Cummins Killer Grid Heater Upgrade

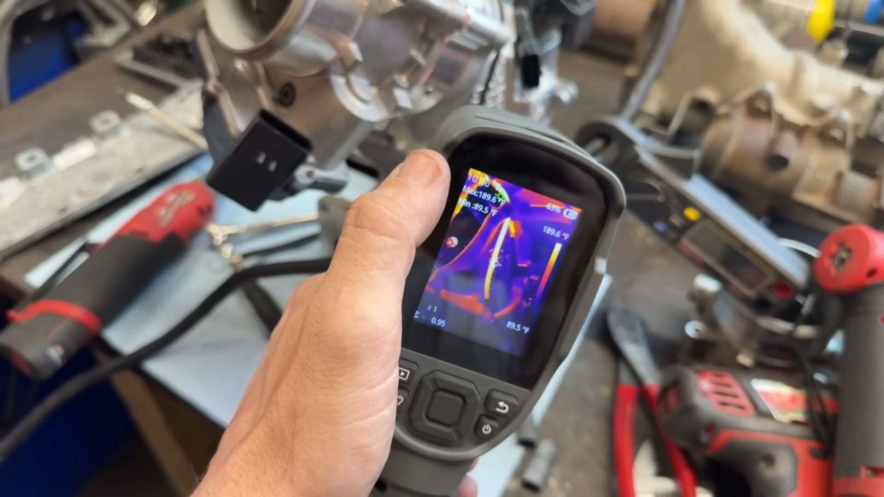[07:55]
On screen: scale top 189.6°F, scale bottom 89.5°F
Go ahead and hit it, Michael. This intake heater can stay on for quite some time. Look at that wire starting to glow. We're already over 100 degrees. The high temperature here is at 200 degrees.
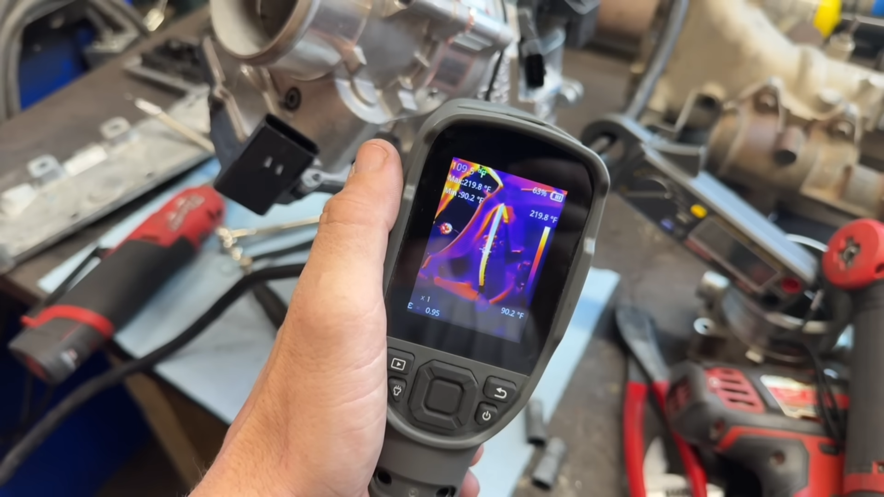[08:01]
On screen: scale top 219.8°F, scale bottom 90.2°F
That wire is 215, 220 degrees, 230, 250 degrees. Okay, we're just going to send it. Go for it. See what our max temperature gets up to here.
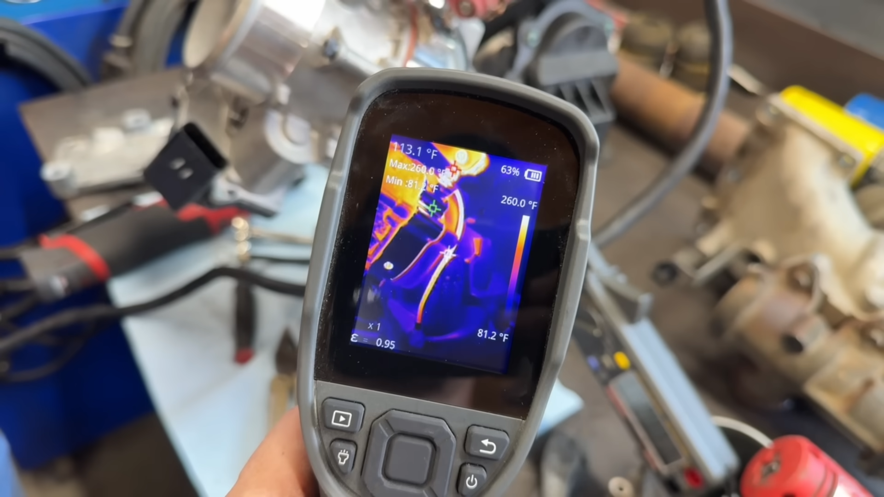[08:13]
On screen: spot 113.1°F, scale top 260.0°F, scale bottom 81.2°F
250, 260, 280. Keep holding it. Our intake heater is nice and hot, but so is our wire here. Getting up to 300, 320. Yeah, so that wire is smoking hot.
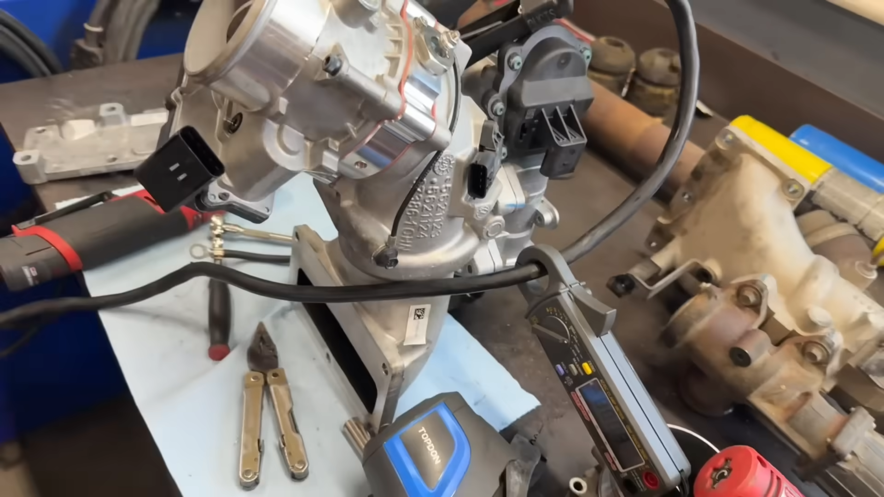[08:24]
So now we're going to put a proper 6-gauge wire on this thing. It's already been crimped.
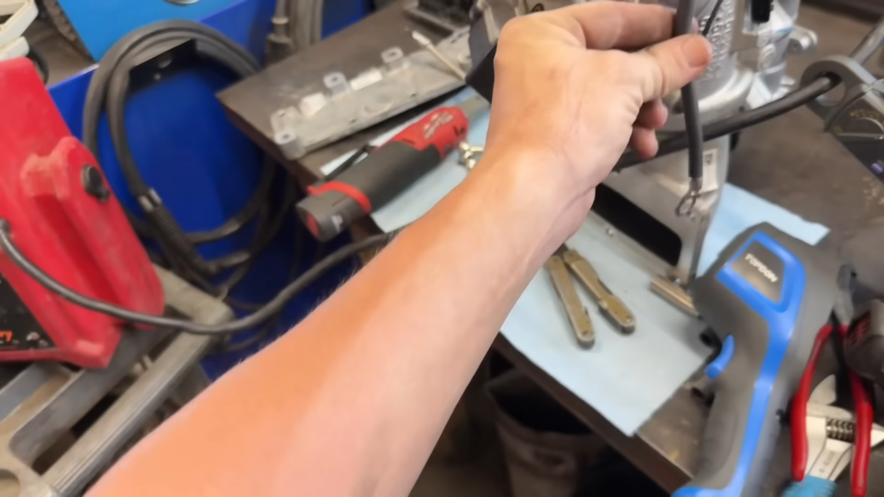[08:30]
We're going to solder it and heat shrink it and put that on there and see what she does. That's a proper ground, son.
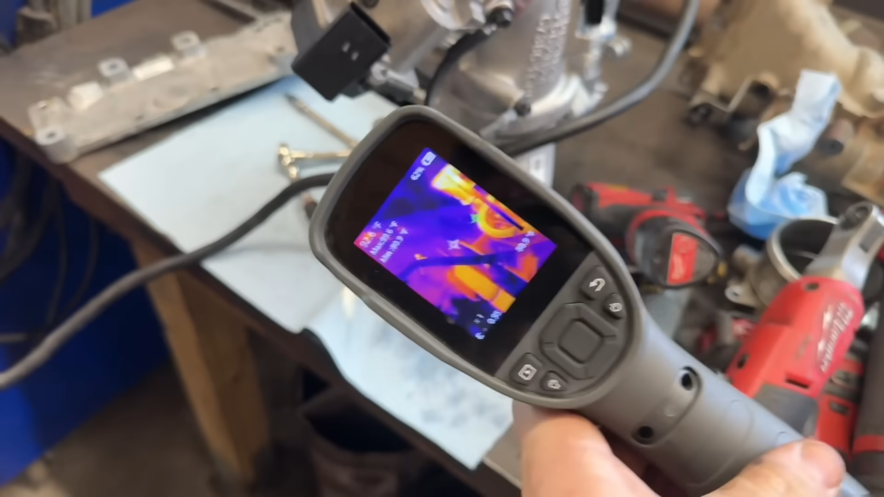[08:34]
If you watch the center of the screen, which is on the wire, it's only 100 degrees, so go ahead and hit it, Michael. Remember, this wire is rated for the 50 amps, so we really shouldn't see any increase in heat here on this 6-gauge wire.
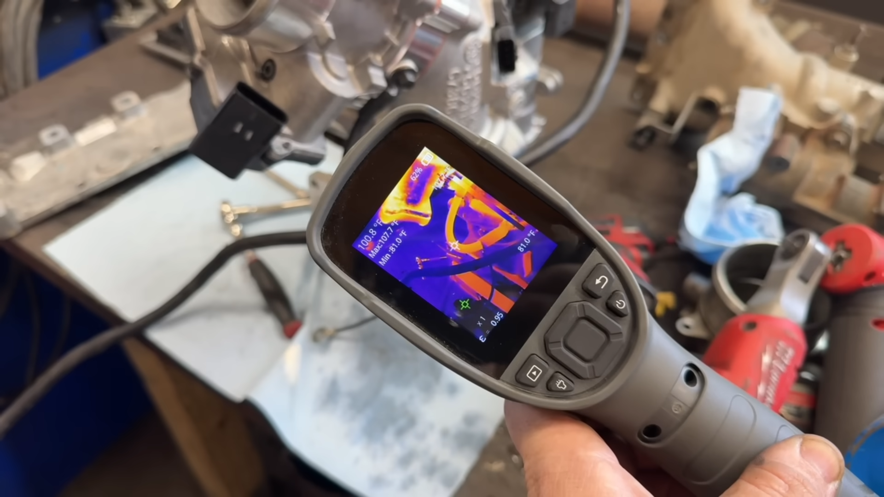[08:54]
We're still haven't even, haven't moved, still at 100 degrees on the center of that wire, and the heater element is red hot.